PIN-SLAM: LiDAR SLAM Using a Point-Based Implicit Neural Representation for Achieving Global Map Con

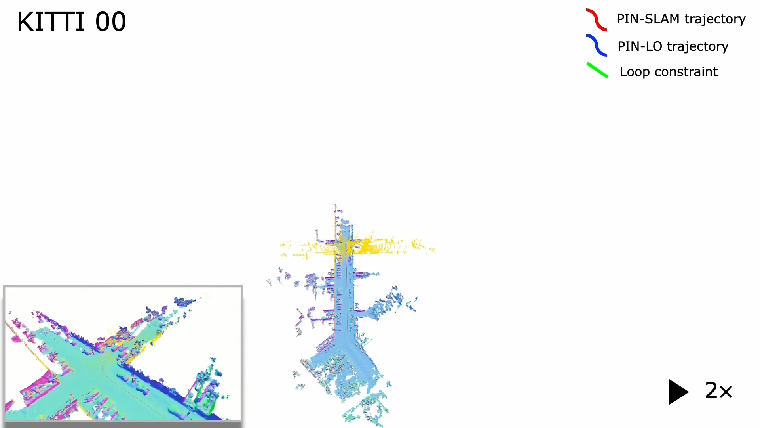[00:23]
What you see here is a vehicle driving around mapping the KIDI dataset and the system builds maps using this implicit representation and turns
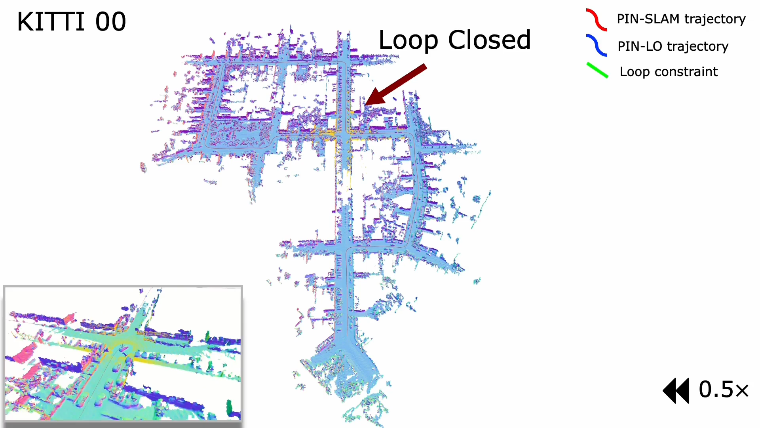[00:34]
them then for visualization purposes into a mesh representation. You can see here that the system can identify loop closures,
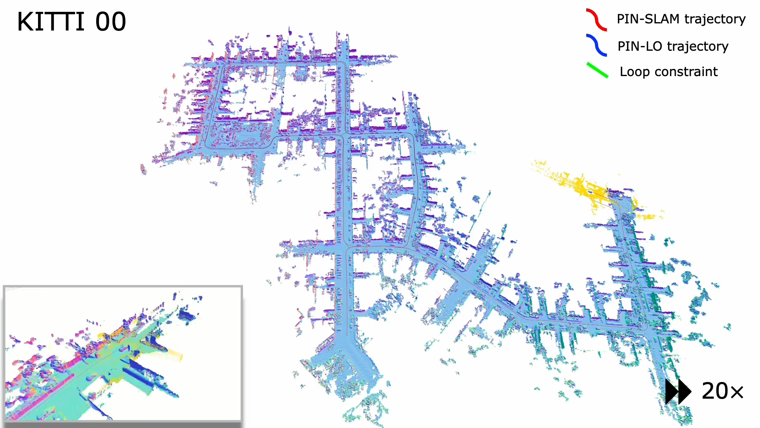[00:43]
perform loop closures and updates its neural representation without rebuilding the whole map. And that is a key thing here.
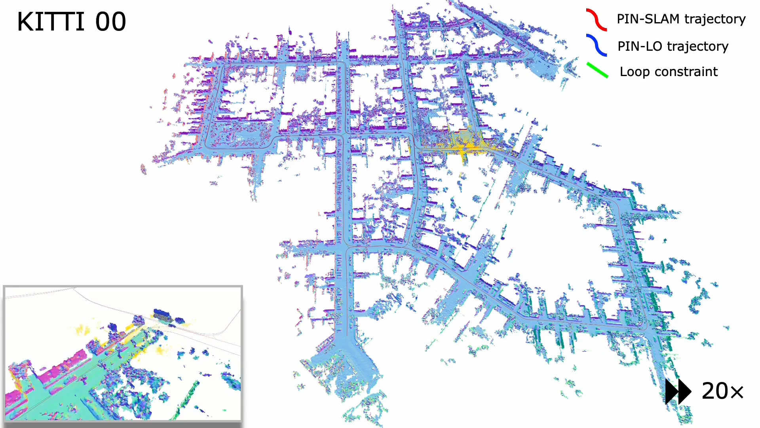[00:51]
We can locally deform our neural point maps so that we can easily integrate loop closures and build globally consistent maps based on the found loop closures in combination with postgraph optimizations.
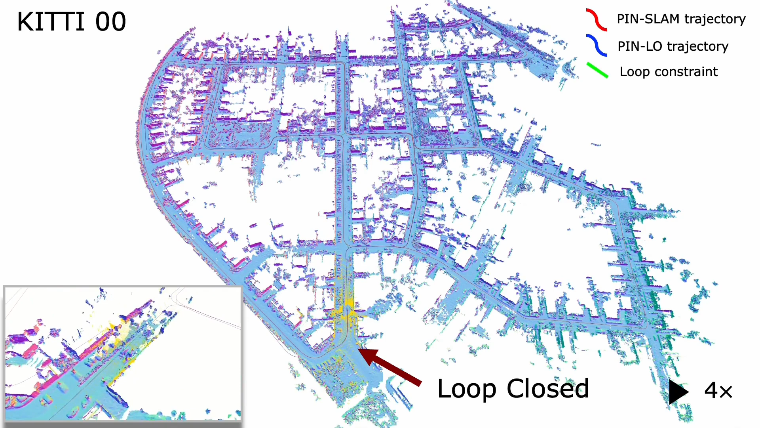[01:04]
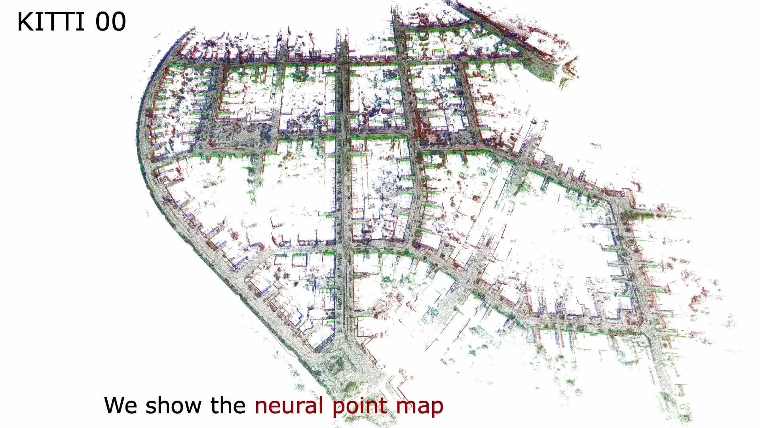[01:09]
Here you see the neural point map, the internal representation of the system,
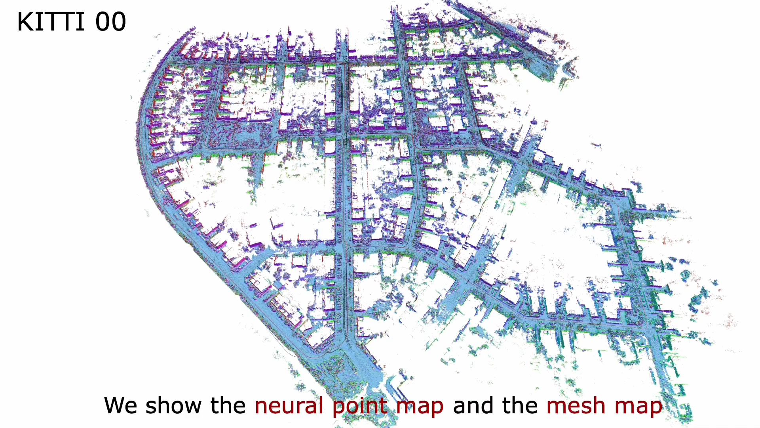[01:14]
as well as an overlay with the mesh map that can be used for further downstream tasks. We can also compare pin odometry with Pinslam to show the benefit of loop closures in globally consistent maps.
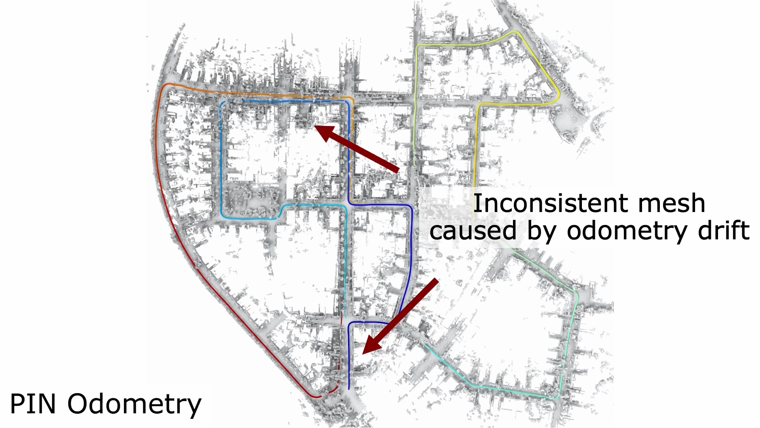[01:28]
What you see here are a LiDAR odometry trajectory where you can see the odometry drift.
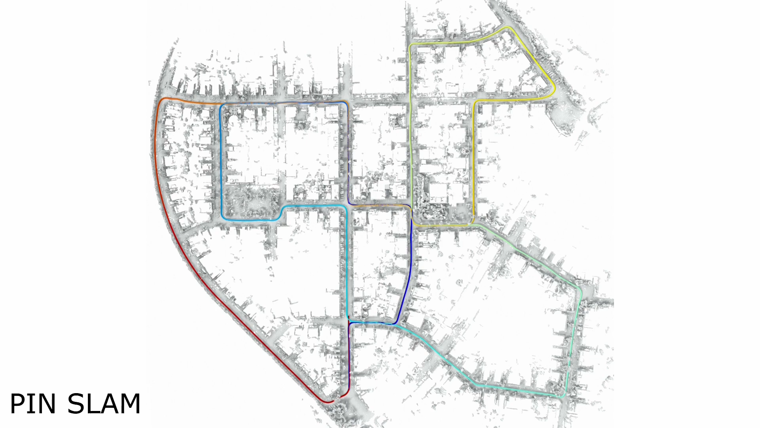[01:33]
Through the loop closure, we can eliminate that drift and build globally consistent maps.
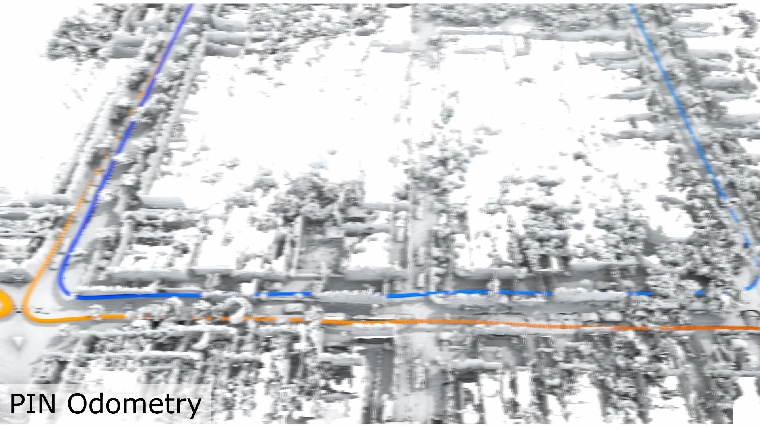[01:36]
Here you see a mesh including inconsistencies due to the odometry drift.
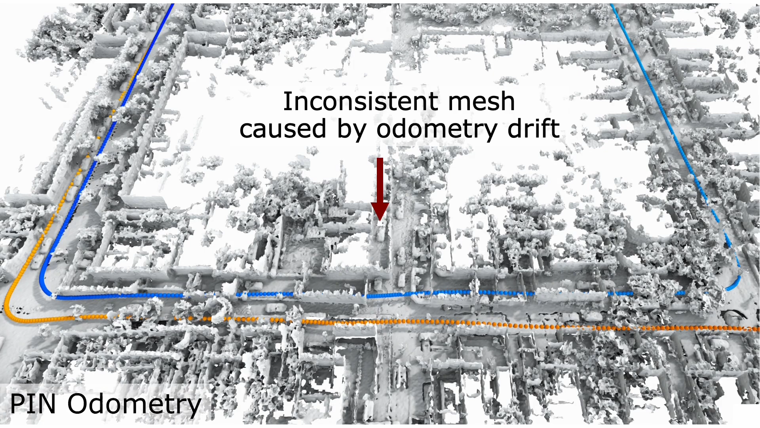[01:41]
If you now perform a loop closure,
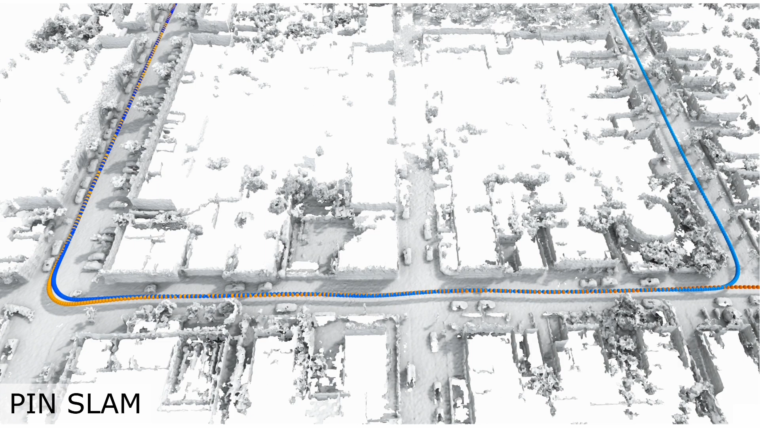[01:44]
this gets eliminated and we obtain a globally consistent mesh.
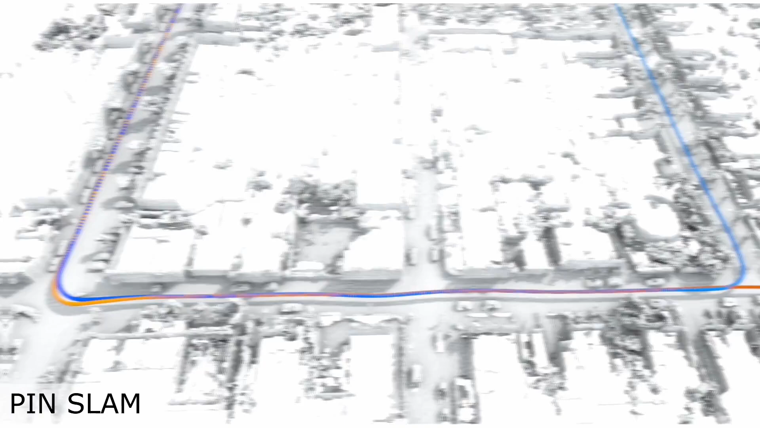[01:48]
Here's the second example where we see that again where the blue and the red trajectories are the trajectories recorded at different points in time along the same street.
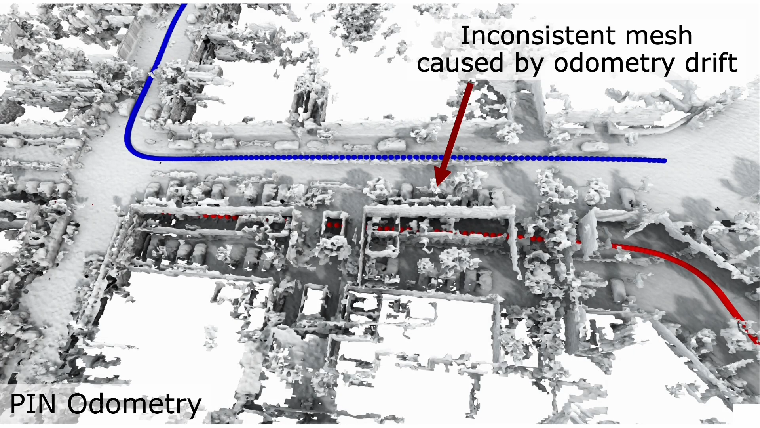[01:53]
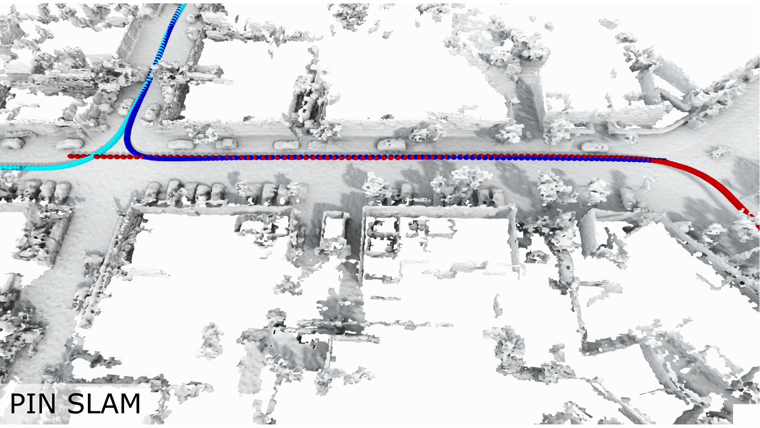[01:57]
Through the loop closure that gets corrected and we obtain a globally consistent map. Our system can locally turn the point representation
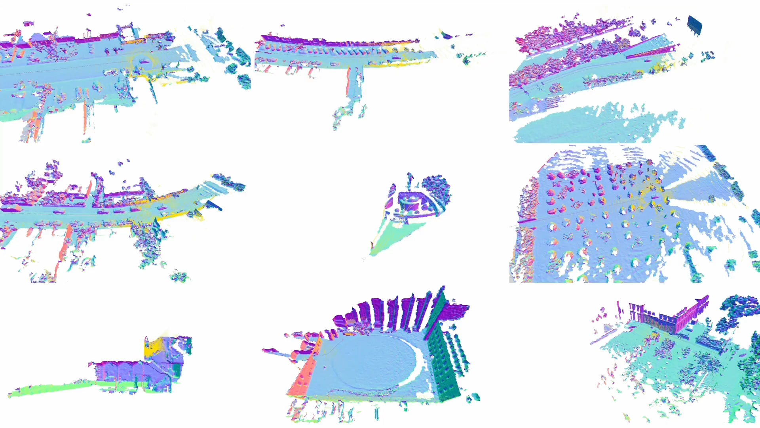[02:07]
into a mesh representation that can be done very efficiently while navigating and this is really advantageous for further downstream tasks.
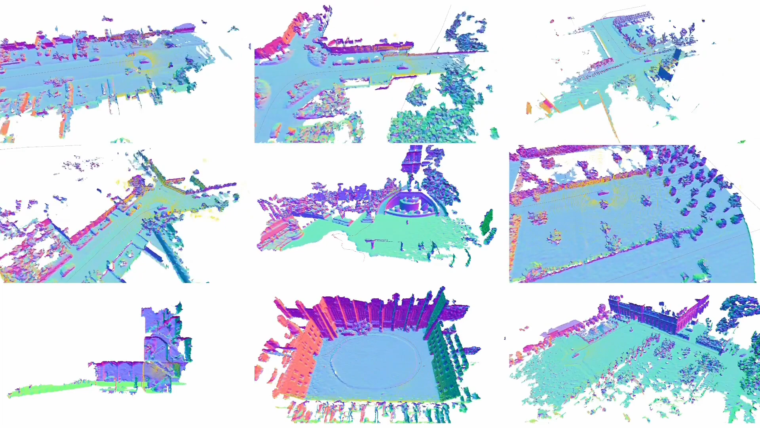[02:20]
don't need to work on neural points in order to perform certain downstream tasks.
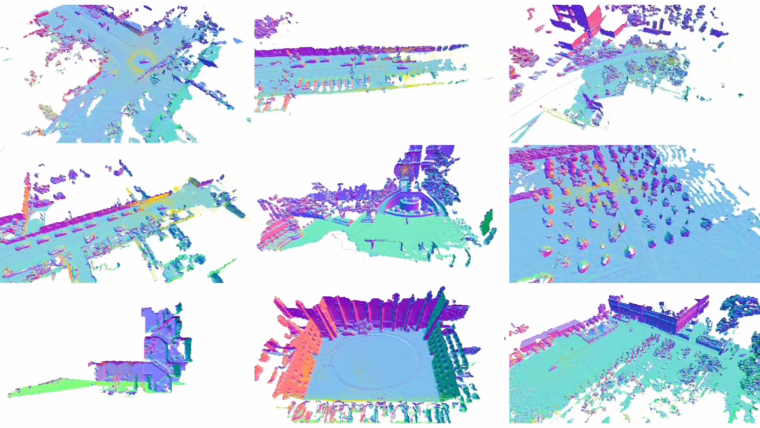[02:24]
We can run our system which was designed for LiDAR based simultaneous localization and mapping also on RGBD data,
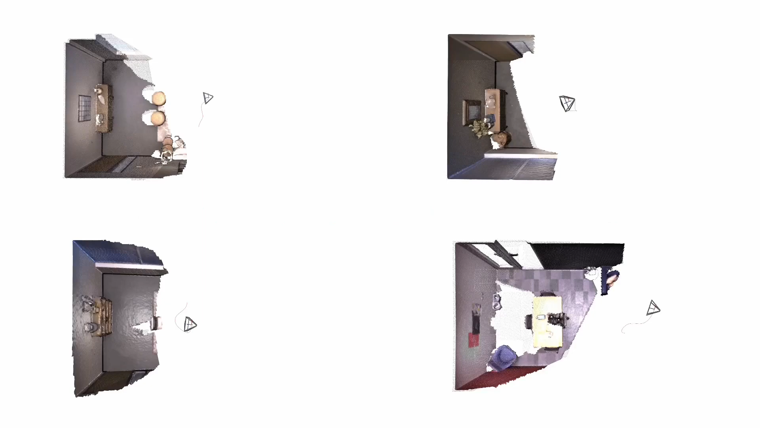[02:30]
also exploiting the color information and the color queue in the registration process.
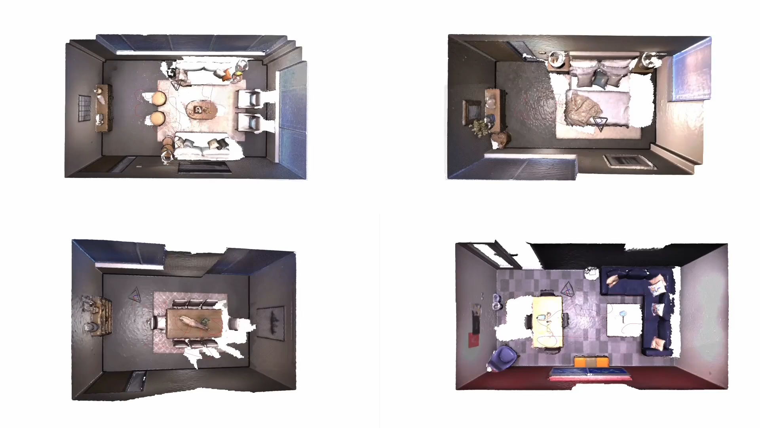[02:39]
So we are able to build globally consistent maps taking the RGB and D information into account,
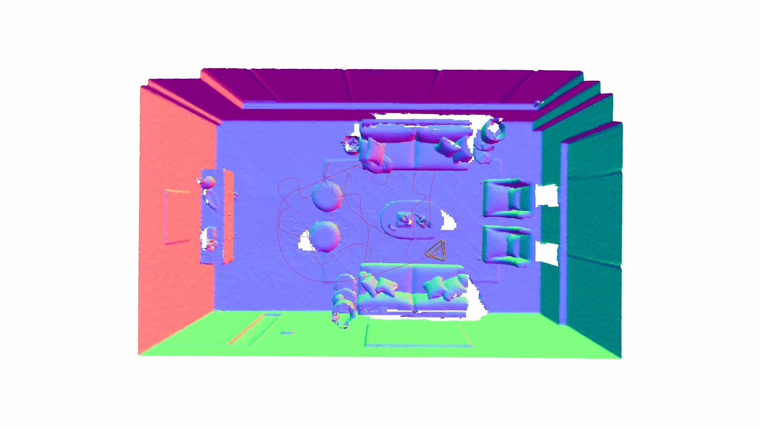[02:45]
being able to build surface representations, neural point representations and also the colored